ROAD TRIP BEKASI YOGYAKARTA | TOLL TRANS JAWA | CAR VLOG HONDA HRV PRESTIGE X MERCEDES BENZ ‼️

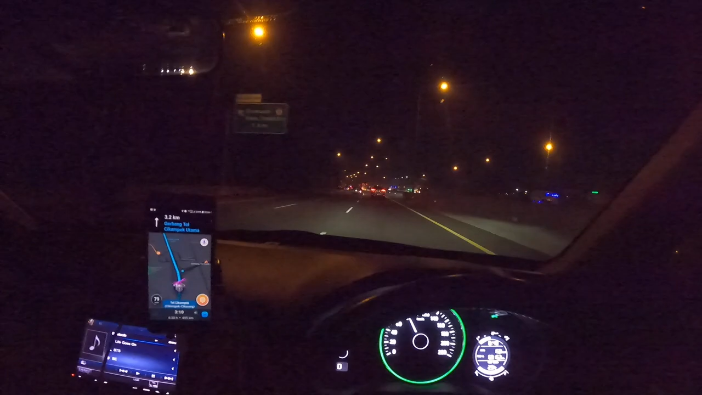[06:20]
Cirebon ya, situasi gelap, nggak bisa ngerekord apa-apa, anak-anak di belakang rusuh.
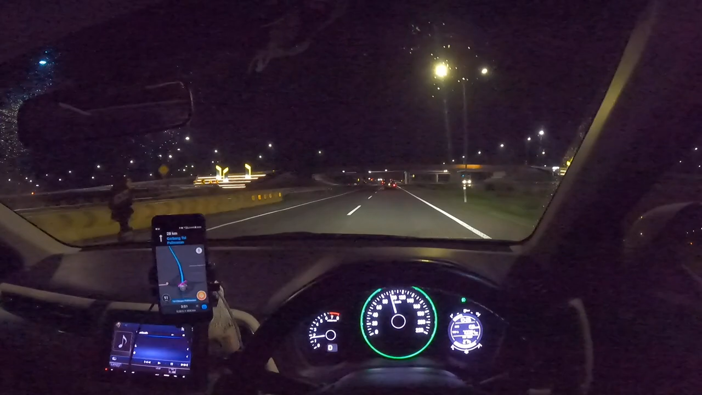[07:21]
Tadi habis dari rest area istirahat sebentar karena Bang Yopinya asyik dan Bu Nadinanya juga mau pipis. Jadi istirahat sebentar, anak-anak juga makan dulu tadi. Kita lanjut nih sekarang sekitar jam 10.26, setengah 11 lah ya. Perjalanan udah hampir 45 menit kita dari rest area yang tadi. Sekarang itu sisa perjalanan masih ada 5 jam setengah sama 400 kilo lagi. Estimasi menurut Waze itu kita sampai jam 3.51.
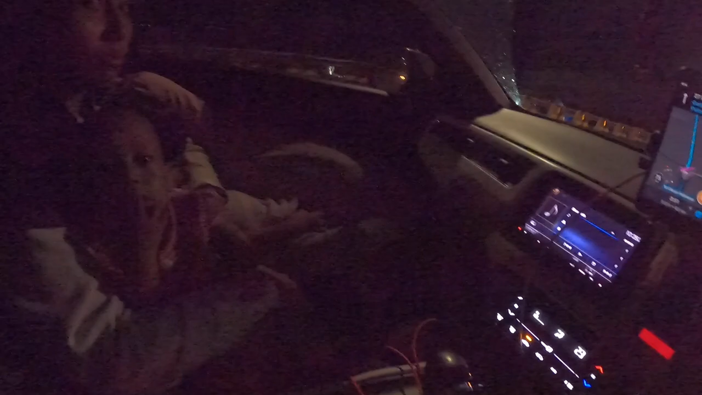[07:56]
Anak-anak udah pada tepat, dede sih baru bangun.
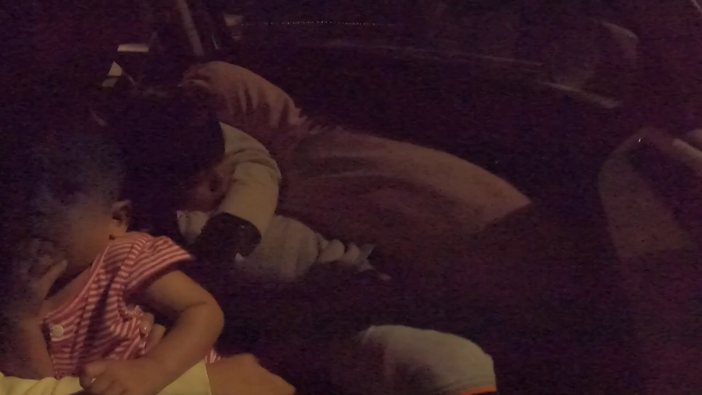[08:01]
Kakaknya udah tepat, dede bangun pindah ke depan tadi. Wah, udah gelap banget.
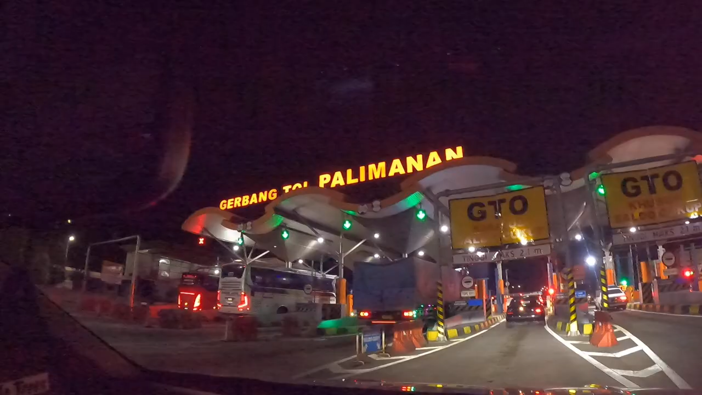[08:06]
Sampai tol Palimanan, Mir, rekamin aku ngetep dong. Oke.
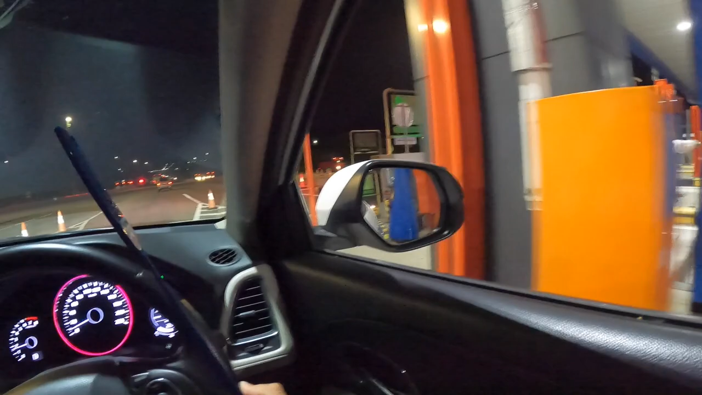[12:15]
Kelihatan juga kan di kamera sekarang itu jam 2.38. Estimasi sampai kita jam 5.28, setengah 6 lah. Kita harus menempuh 162 km lagi sampai rumah neneknya OO. Ya kurang lebih sekitar 2 jam 50 menit lah. Ya semoga aja lebih cepat.
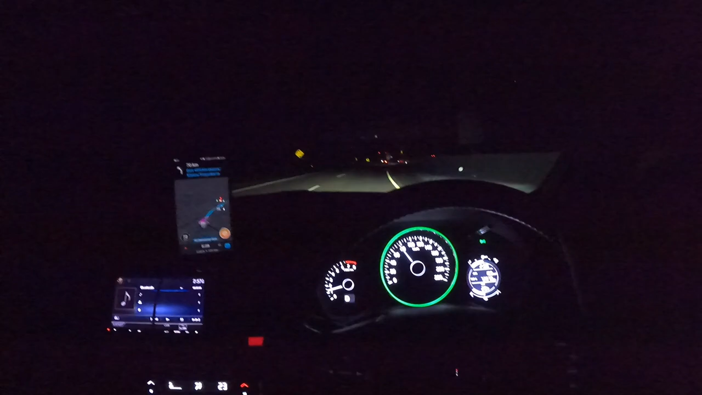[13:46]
Sekarang itu jam 2.55. Estimasi sampai lokasi tujuan itu jam 5.28. Masih ada jarak tempuh 141 km lagi. Dan waktunya kurang lebih 2 jam 31 menit.
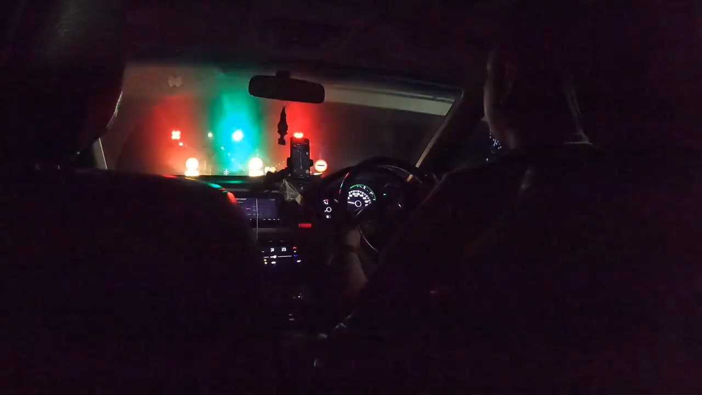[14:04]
Masuk gerbang tol. Gerbang tol mana? Apa ini, Pi? Ini gue exit Jogja Solo. Oh iya, 300 meter luar.
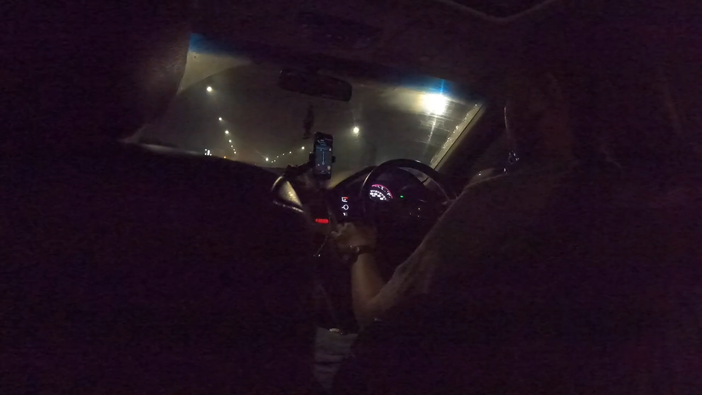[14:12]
Ya udah gue bawa tol pulang, pulang B. Jakarta yuk. Iya, ini gue di belakang. Iya, ini gue di belakang. Keluar, Pi. Gerbang tol mana? Iya, emang keluar. Halo. Udah mati. Halo teman-teman, selamat malam. Jadi kita baru aja keluar tol. Apa tadi? Solo ya, Mi? Keluar tol Solo Jogja, Kertas Solo gitulah pokoknya. Jadi sekarang kita menuju ke arah Klaten nih, ke arah Jogja. Sekarang ini jam 3.46, hampir jam 4 pagi.
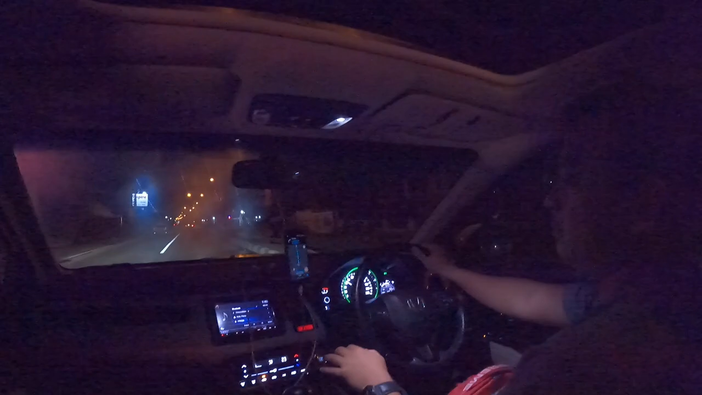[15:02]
Tapi tetap optimis, semoga sampai sebelum terang, jadi enak istirahatnya. Kalau sampai sebelum terang kan istirahatnya bisa pules lah paling enggak. Nah, kayak kalau udah terang terus kita tidur pasti gak enak banget nanti bangunnya. Ini di depan kita masih serombongan nih sama tim Mercy. Dari tadi nempel terus walaupun ketinggalan, jaraknya gak sampai 1 kilo. Udah, doain aja semoga kita sampai tujuan on time dan selamat.